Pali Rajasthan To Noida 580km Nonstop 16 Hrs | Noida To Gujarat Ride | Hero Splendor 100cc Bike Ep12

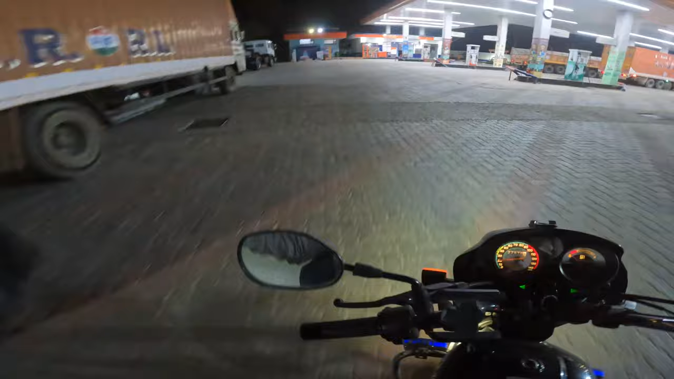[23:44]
सो गाइस हरियाणा में घुसते ही कहाँ हैं, पेट्रोल पम्प के बराबर में ये बोर्ड आ रहा है भाई राजस्थान हरियाणा का, क्यों आए भाई,